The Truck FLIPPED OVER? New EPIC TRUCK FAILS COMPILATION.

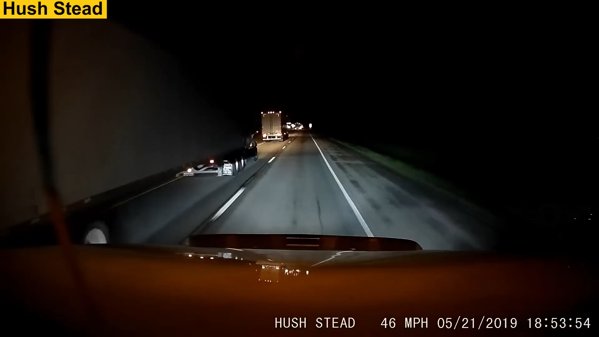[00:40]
For some reason, the warnings about the repair work ahead went unnoticed and the truck driver decided to still get ahead of the truck in front of him.
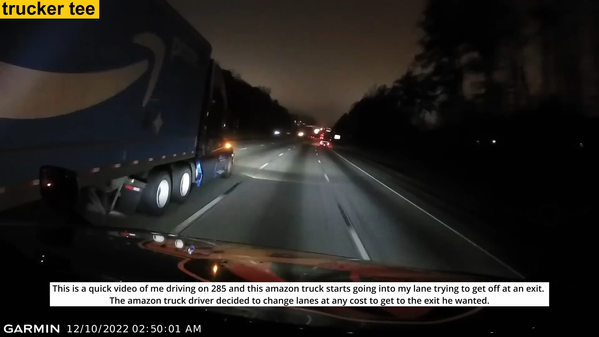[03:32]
This is a quick video of me driving on 285 and this Amazon truck starts going into my lane trying to get off at an exit. The Amazon truck driver decided to change lanes at any cost to get to the exit he wanted.